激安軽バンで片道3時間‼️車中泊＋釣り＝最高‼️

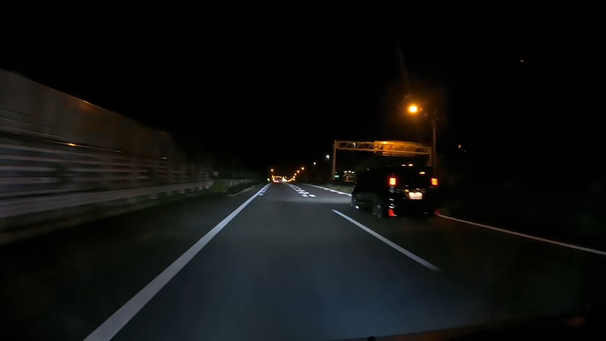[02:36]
そして休みは1日しかないので、仕事が終わったら夜の間に淡路島へ向かって車中泊して翌朝から釣りをするっていう感じです。
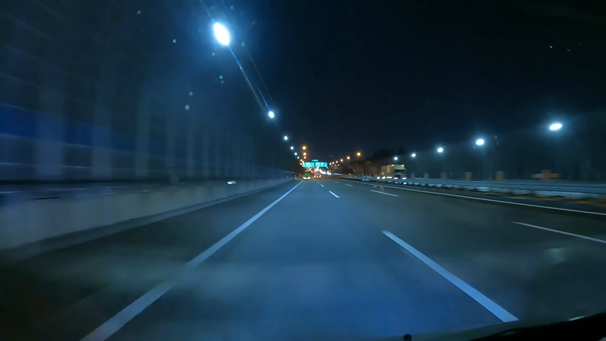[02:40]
大阪までやってきました。最近は広島帰るのも新幹線が多いので、久しぶりに中国道入ります。新名神ができてこの道はもう本当に何年、10年近く通らなくなったので非常に懐かしいです。これを過ぎて西宮那城の松屋で牛丼を食べるっていうのが定番でした。そして約3時間ぐらいかけて淡路島へ到着です。明石大橋です。明日はこの下でジギングをやります。